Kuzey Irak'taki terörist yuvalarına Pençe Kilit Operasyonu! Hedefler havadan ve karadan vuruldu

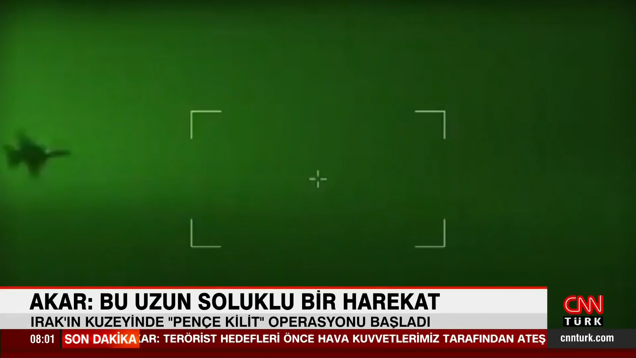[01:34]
Terör hedefleri önce savaş uçakları ve silahlı insansız hava araçlarıyla ateş altına alındı. Mağara, sığınak, mühimmat deposu ve karargahlar imha edildi. Operasyonun hava aşamasının tamamlanmasının ardından kara aşamasına geçildi.